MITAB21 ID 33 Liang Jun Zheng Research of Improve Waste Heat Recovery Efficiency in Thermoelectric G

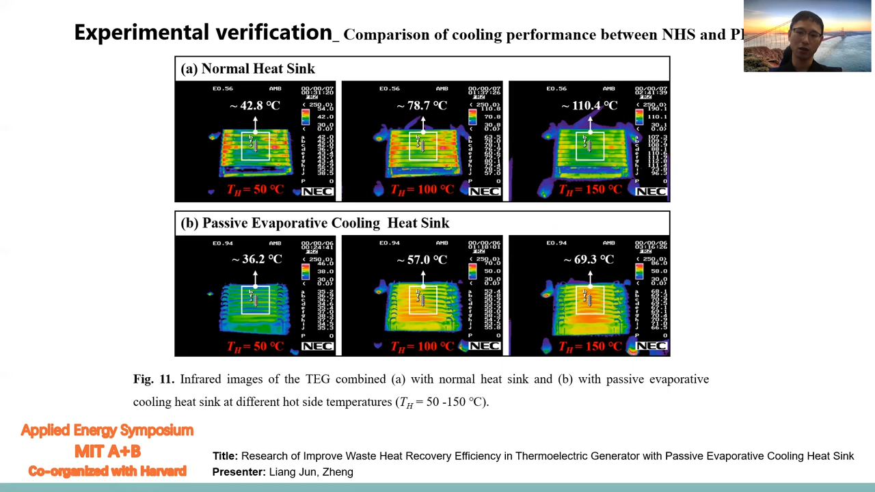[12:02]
the fins temperature is about 70 Celsius. So that meaning the passive evolving cone heat sink is can largely cold the TG's cold size.